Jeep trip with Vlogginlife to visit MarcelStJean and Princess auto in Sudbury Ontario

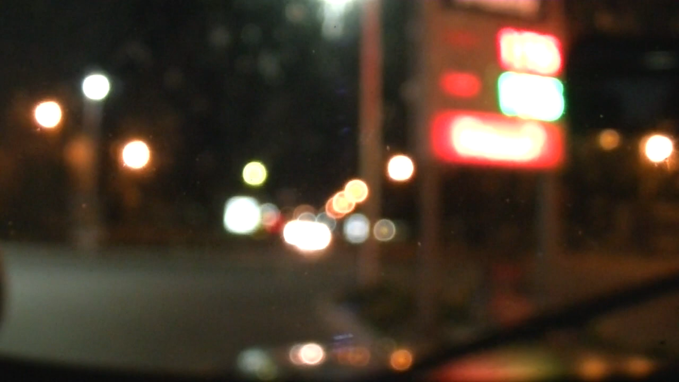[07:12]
That's bad. Sonying. It's a new term, people. Look at this. That's horrible. I know. It doesn't know what to focus on, so it's like, I'm going to focus on nothing. Yeah, it's fucked. Okay, guys. Well, it's late at night.